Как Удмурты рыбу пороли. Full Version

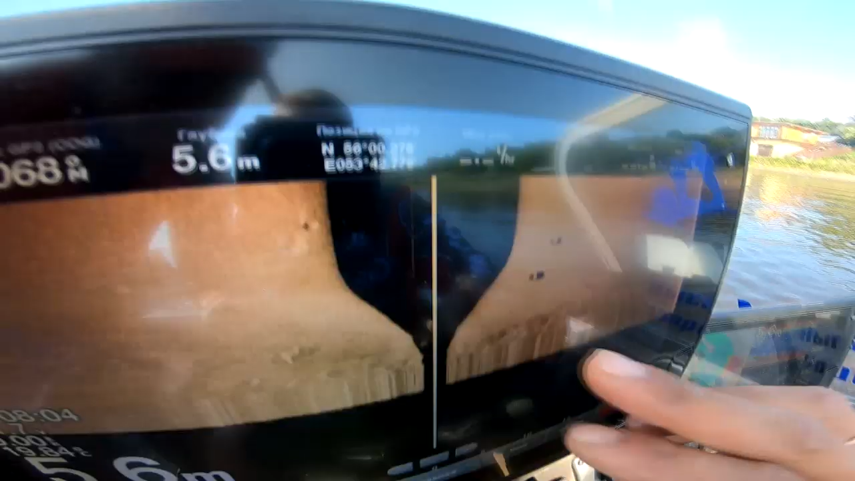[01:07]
On screen: depth 5.6 m
Вот два колеса. Вот еще два.
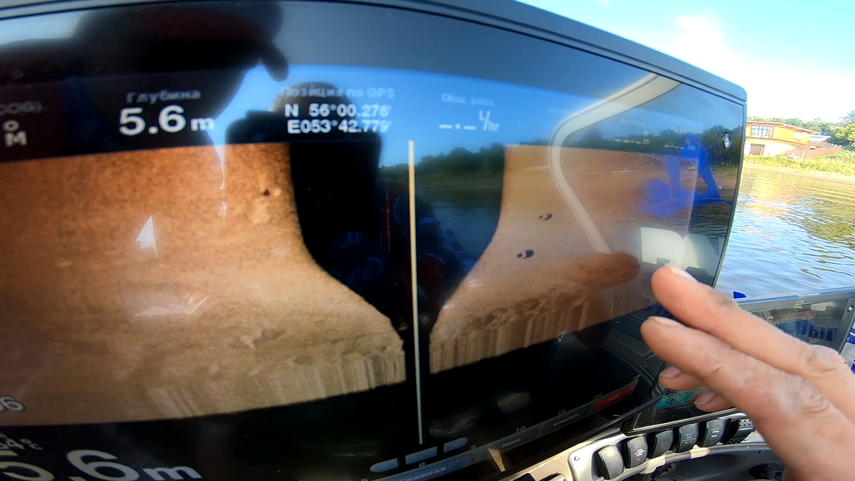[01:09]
On screen: depth 5.6 m
Вот кустик. На самом деле вот это данная с датчика UHD-34.
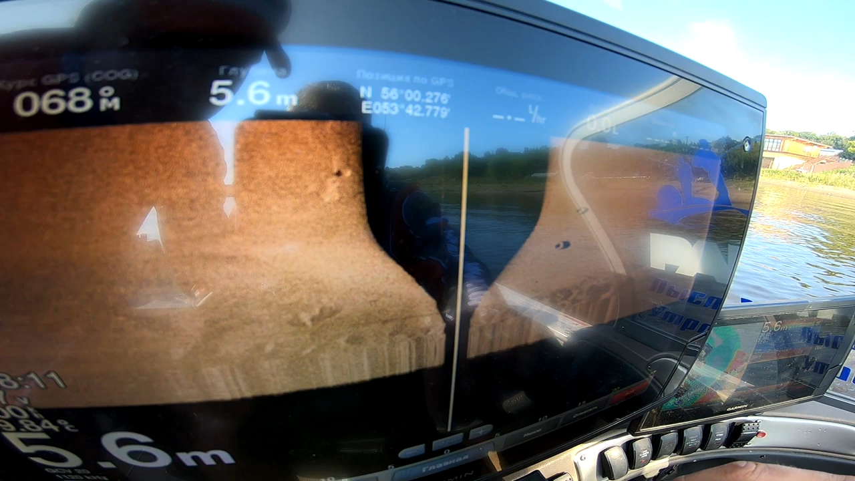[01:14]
On screen: depth 5.6 m
Blood Box, как они называют. То есть все вместе.
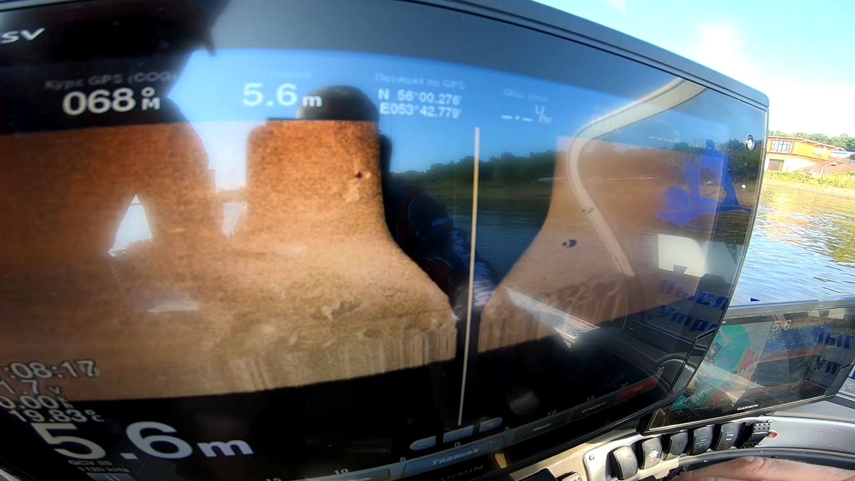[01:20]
On screen: depth 5.6 m
Это обзывается GSV-20. Хорошая картинка, четкая. Вот видно, что рыбки под нами ползают.
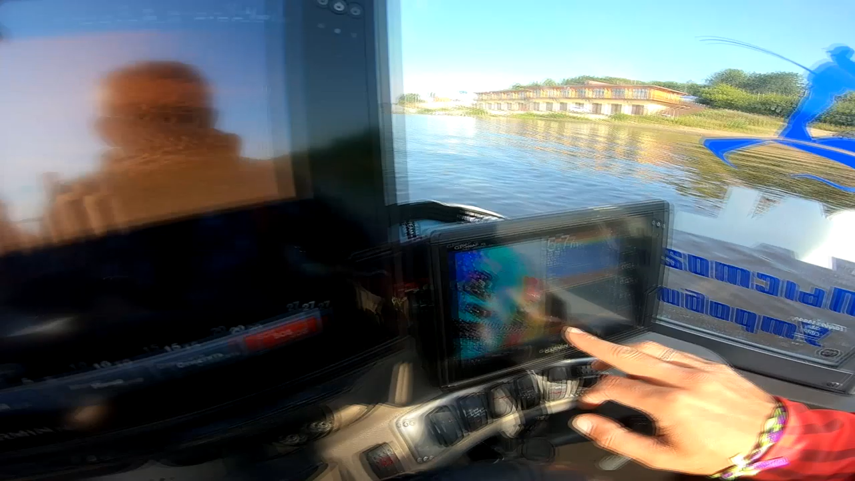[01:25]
Это у нас отрисованная карта.
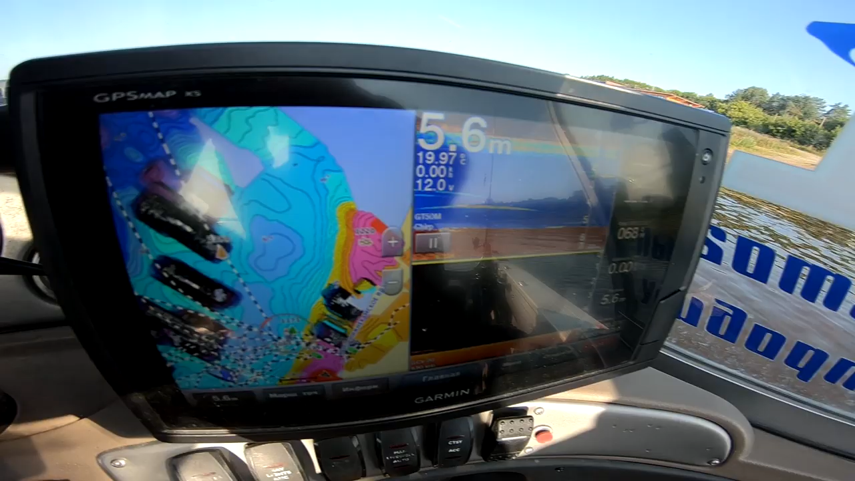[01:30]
On screen: depth 5.6 m
Вот еще одно колесико. Видимо, где-то неподалеку тут шиномонтаж был.
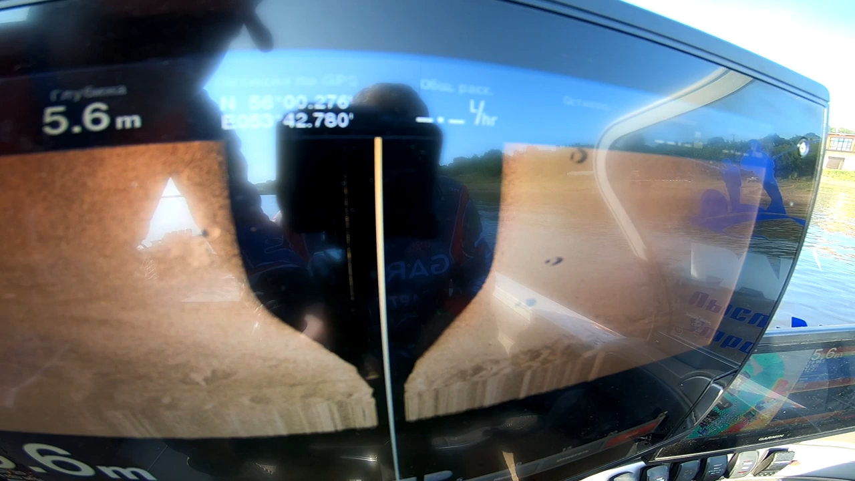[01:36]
On screen: depth 5.6 m
Поэтому давайте не будем любоваться красотами дна морского, а поедем пороть рыбу.